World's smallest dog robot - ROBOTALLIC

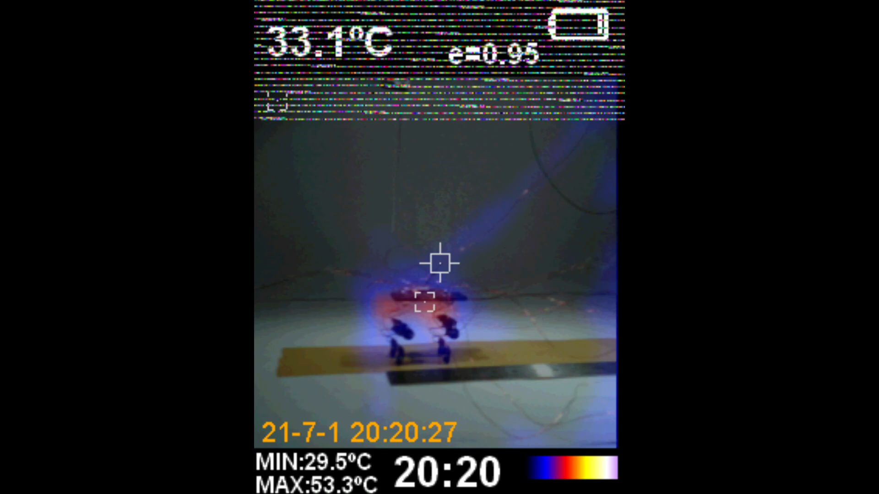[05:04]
On screen: spot 33.1°C, max 53.3°C, min 29.5°C
The heat maps that you can see here, while the robot was walking really good, it shows a really good result because it only reaches around 67C.